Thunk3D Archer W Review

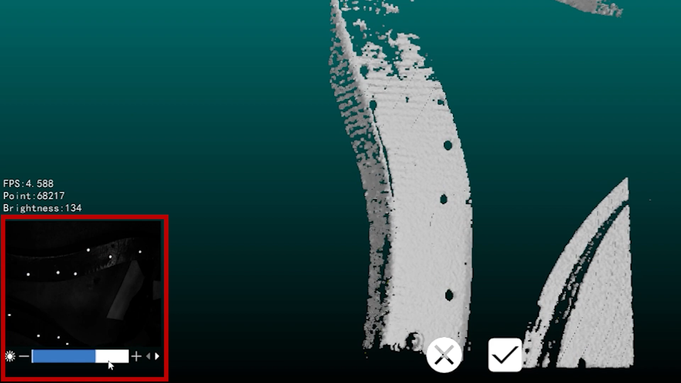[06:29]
This is a really good time to start spraying your object down if you need to. So if you have a really dark shiny surface like this plastic here you will need to spray it down with some contrast spray.
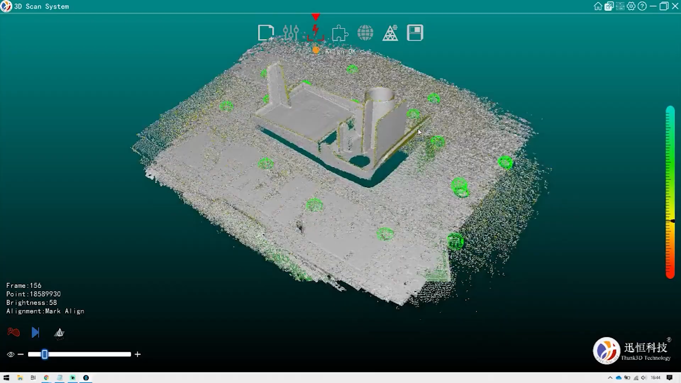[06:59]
If we are happy with the scan you just stop on the button on scanner and it's time to process.
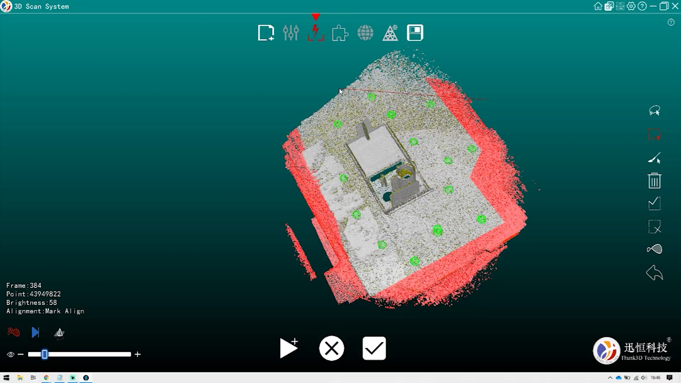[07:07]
You can also remove unwanted mesh with the mesh editing tools.
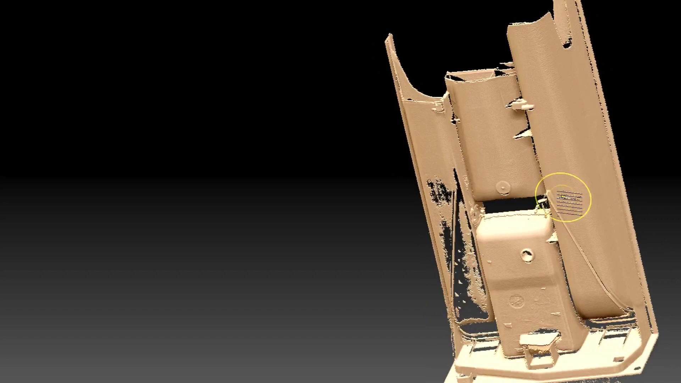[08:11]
There are some open areas that are due to really really thin geometry.
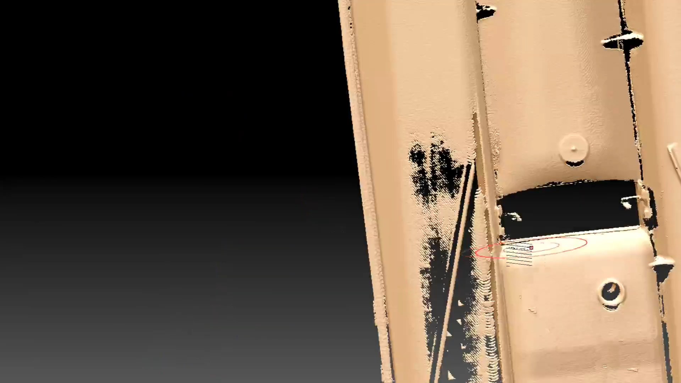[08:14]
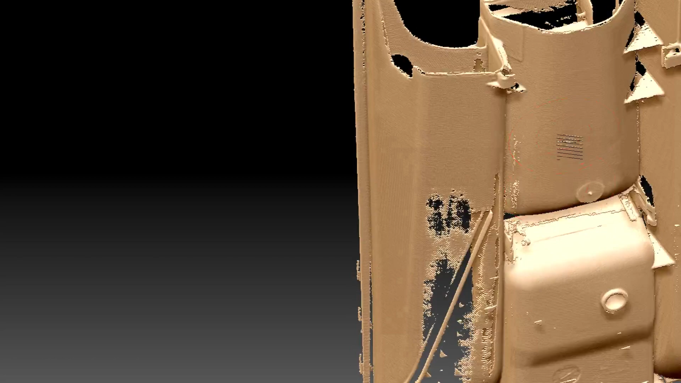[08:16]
So it couldn't really mesh those areas but I still think this is a really good scan especially with the surface being as shiny as it was and that I didn't use any marker.
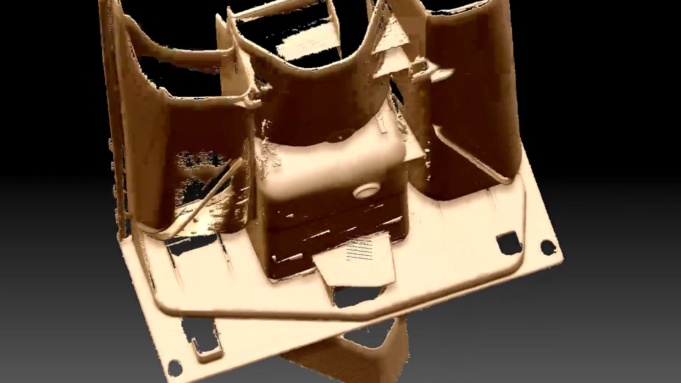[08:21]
So it it's quite difficult for scanner to track.
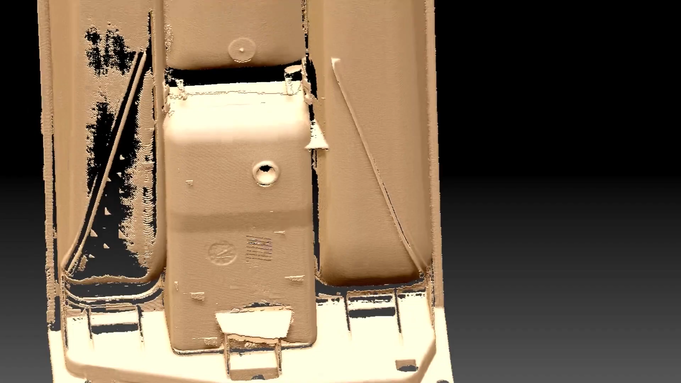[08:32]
You can use this small thin dual sided scan but it's workable.
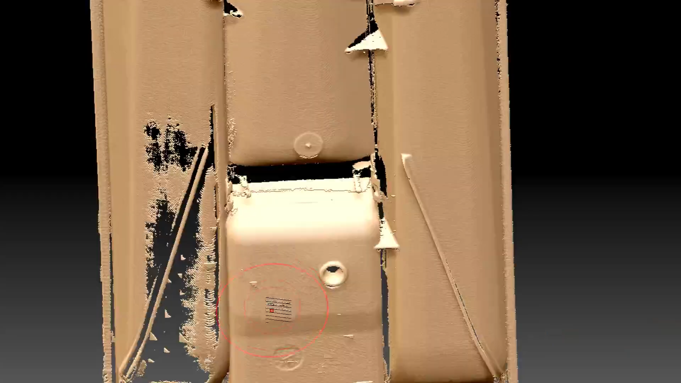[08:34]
You can use this as a reference for whatever you want.
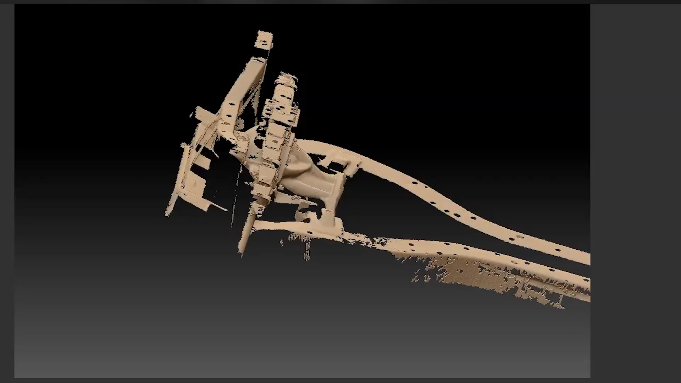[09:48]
I mean even with markers the texture the surface itself is
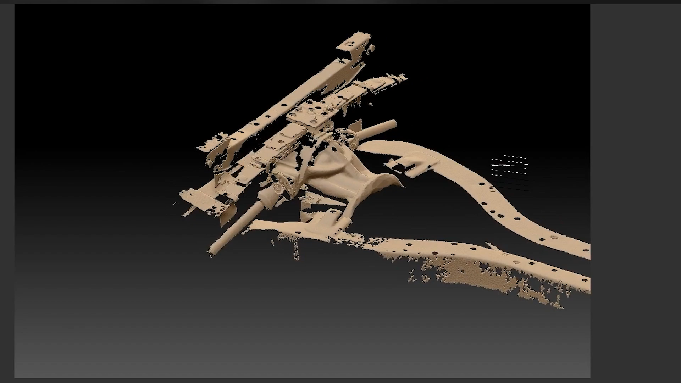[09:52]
really tricky but I think it made a good job with that really shiny old black paint.
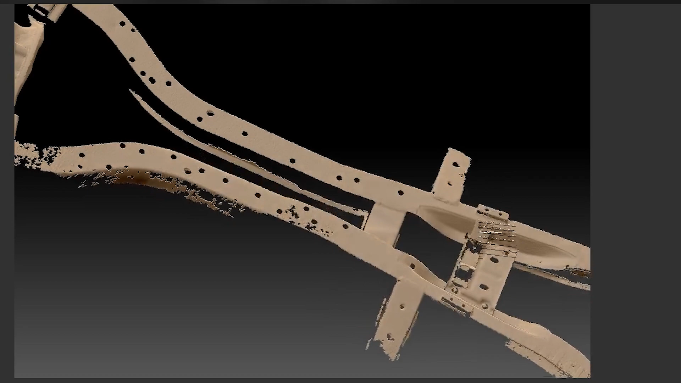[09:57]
You know like this really thick black paint.
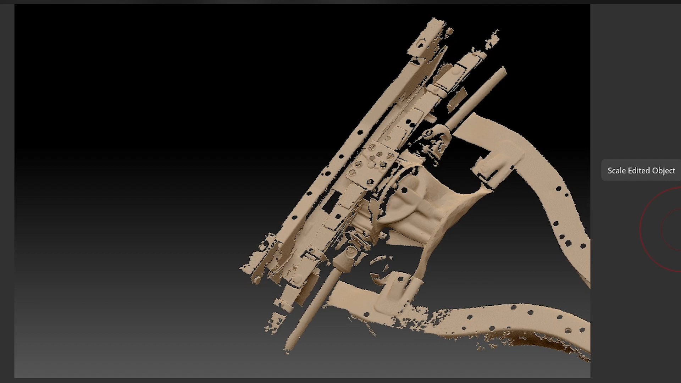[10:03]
Again it's not a complete scan but depending on what you're doing what you need the scanner for. For example constructing a battery bank or a gas tank and this is enough to see where everything is.
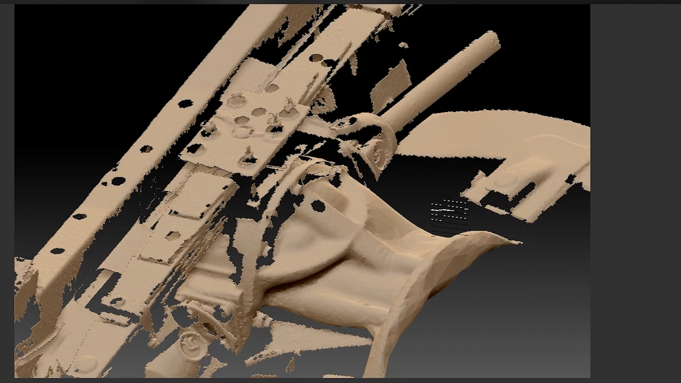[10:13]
You get a good representation on which surfaces you can attach points to
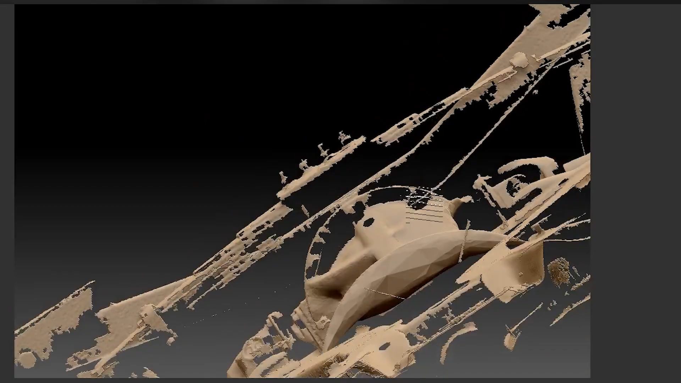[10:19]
but it's not like a complete high-end reverse engineering but
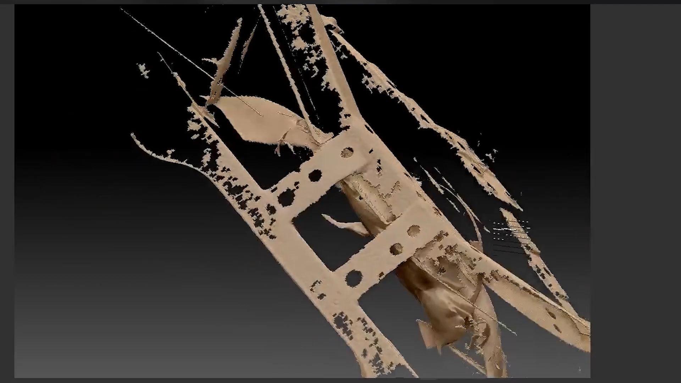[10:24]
it's still a fantastic reference for building parts for this car. The same goes with the trunk.
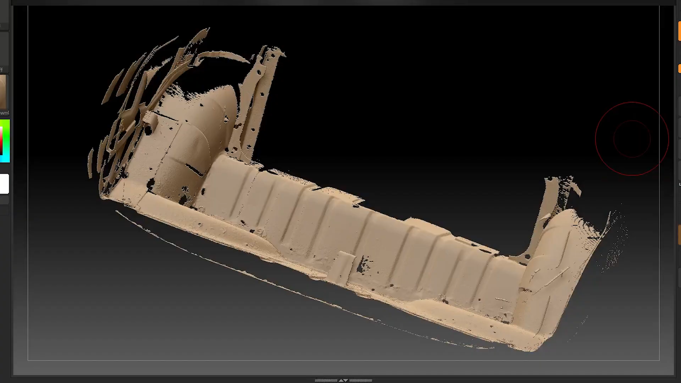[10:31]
This is not a optimal surface but it's a better surface to scan and the results is very well. This is perfect for being able to mount batteries as we're doing in this case
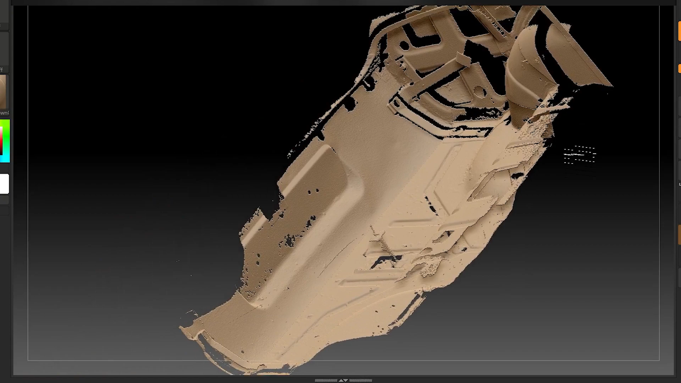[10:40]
and it's really nice to be able to see all the the volumes, all the fasteners, where every corner are and how the volumes is represented.
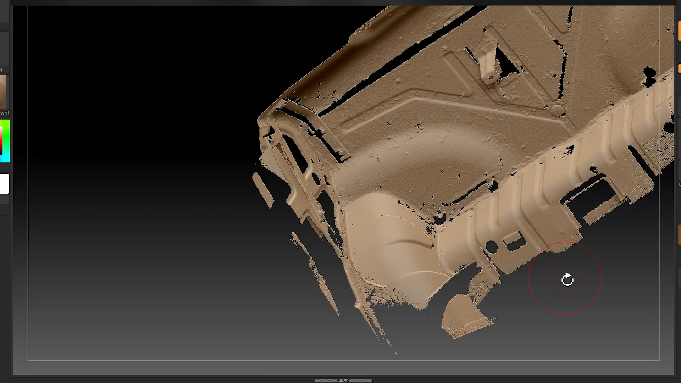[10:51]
So I'm I'm really impressed with this. This is very nice for a handle scanner and for just